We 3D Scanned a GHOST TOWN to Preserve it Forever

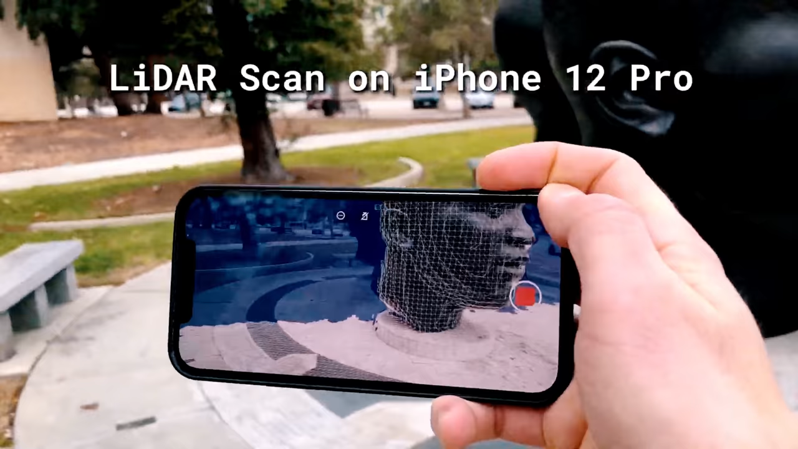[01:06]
We are also joined by Chris Heinrich from Polycam.
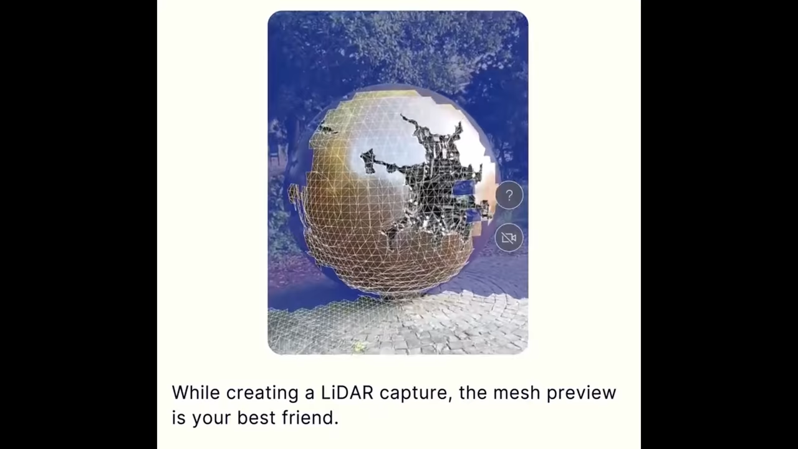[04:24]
But what we're going to use is photo mode, which works on all the iPhones.
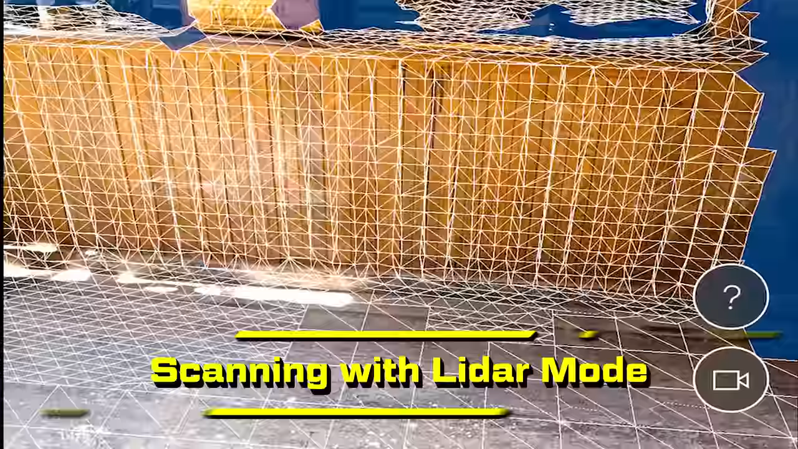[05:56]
The point of the LiDAR is to basically just scan the environment in 3D,
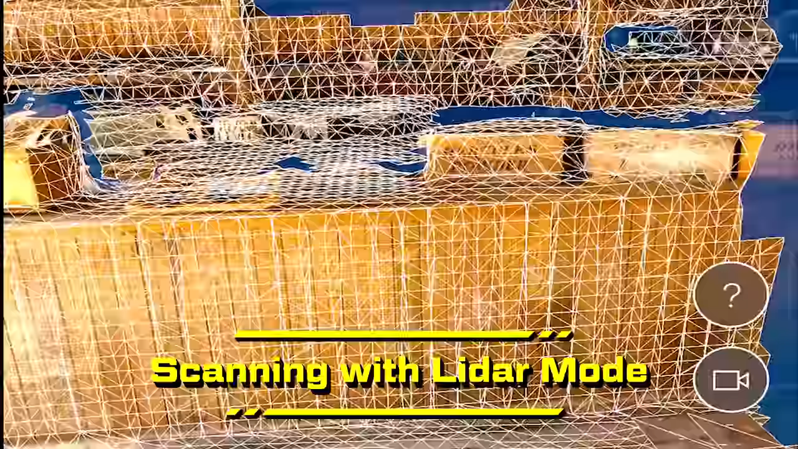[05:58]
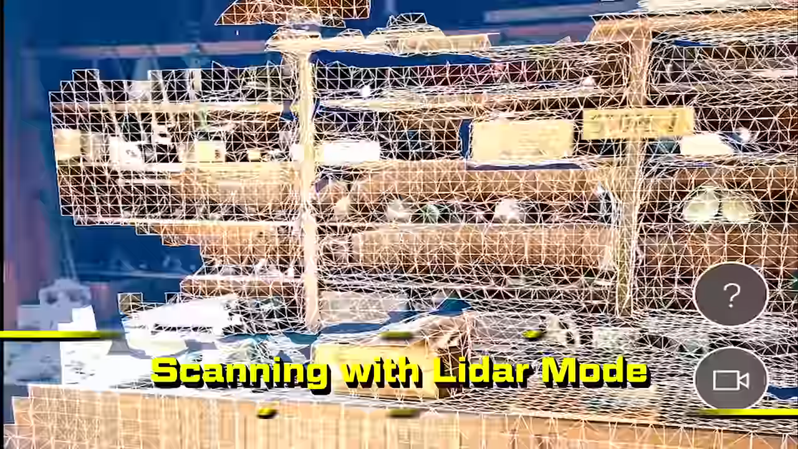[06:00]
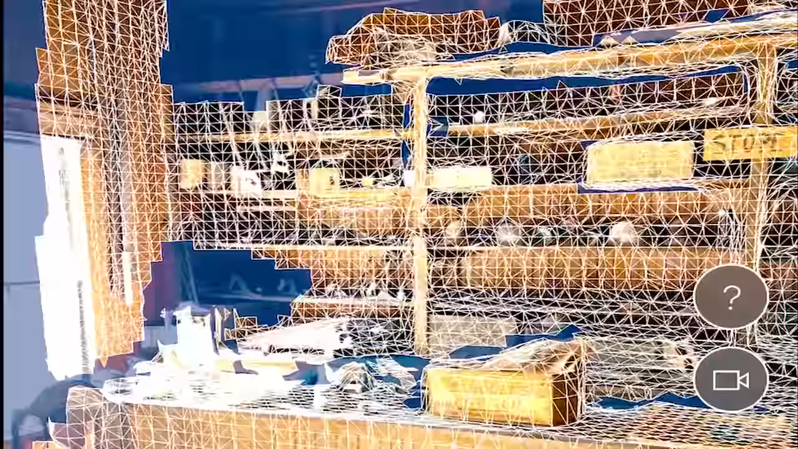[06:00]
but then Polycam takes that and actually projects the images that your phone is capturing onto that geometry.
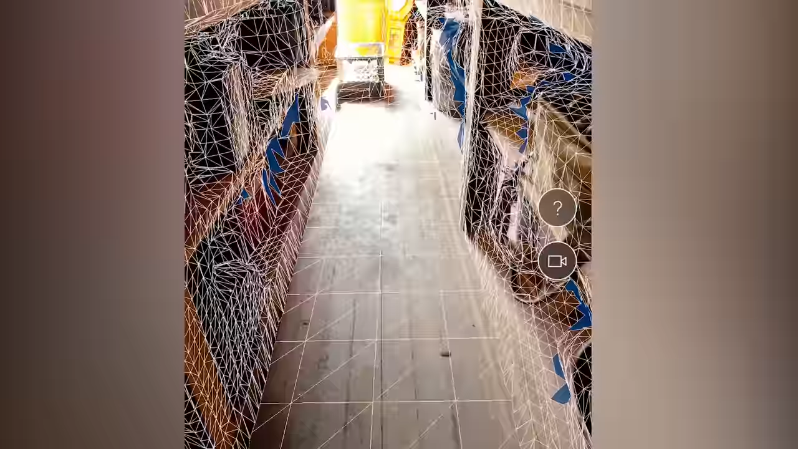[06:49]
3D scanning is a time intensive process, but fortunately Polycam does make it relatively quick and I think we're going to get fairly comparable quality.
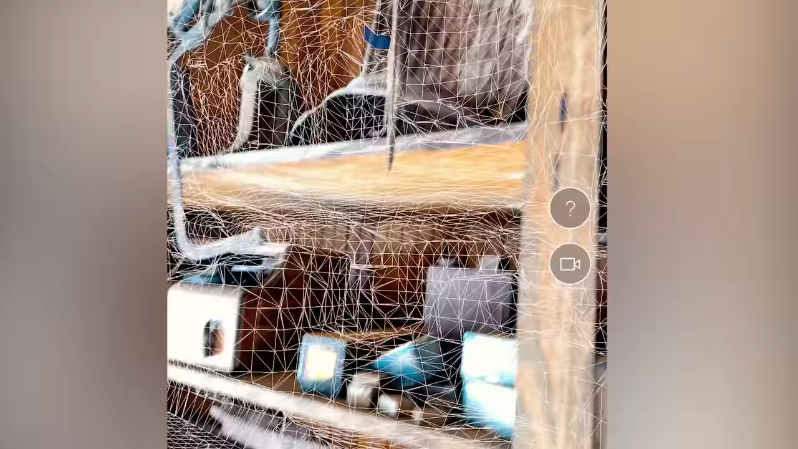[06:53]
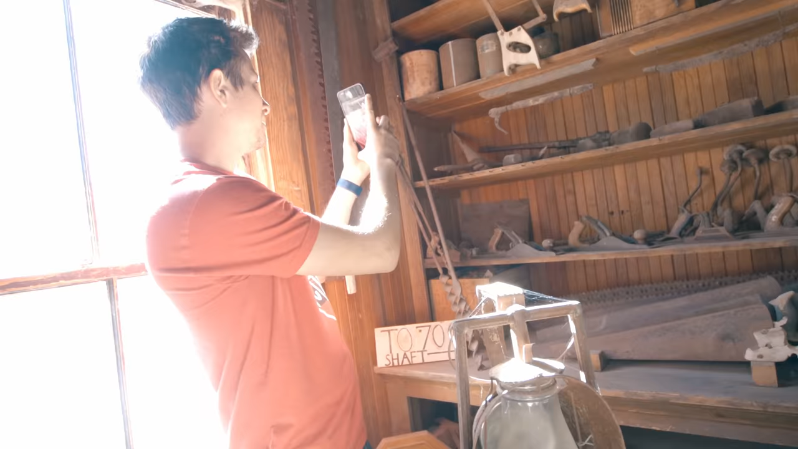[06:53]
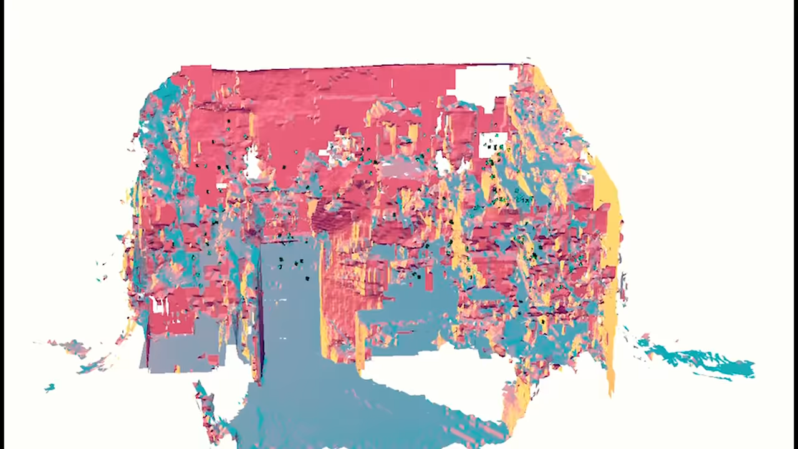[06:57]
I'm looking at just like the raw geometry simplified scan of it, just so you have like a preview.
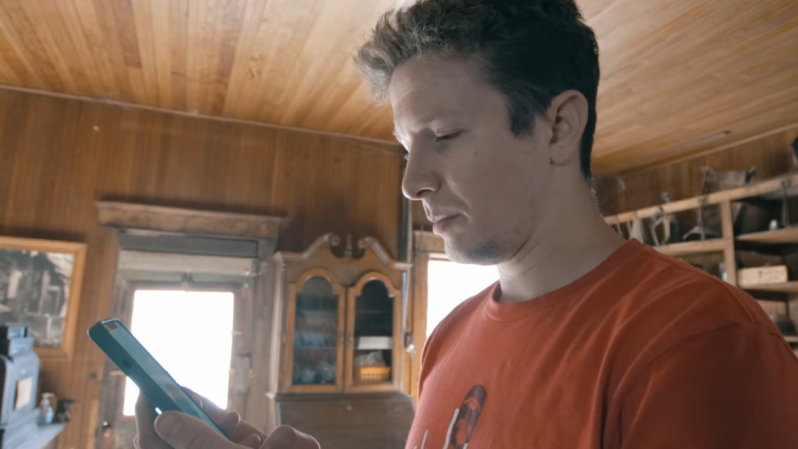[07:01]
But for this, since it's a space, I'm just going to hit the space preset and hit process.
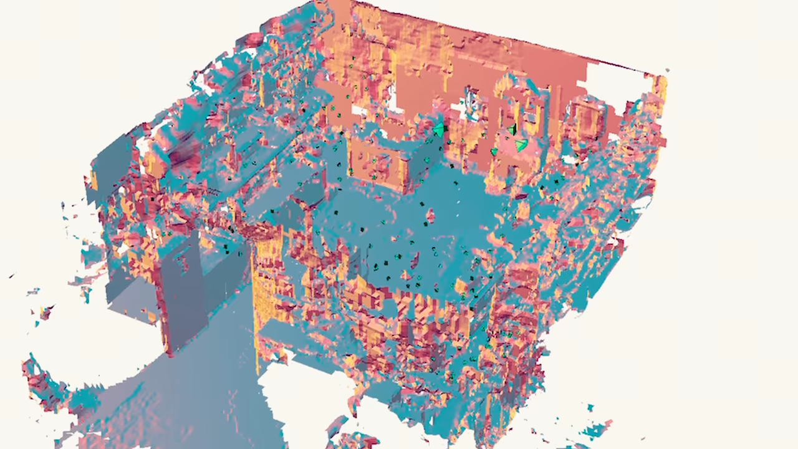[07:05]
It's going to take about three minutes to process this directly on my phone. I don't have to upload the photos to a server to process.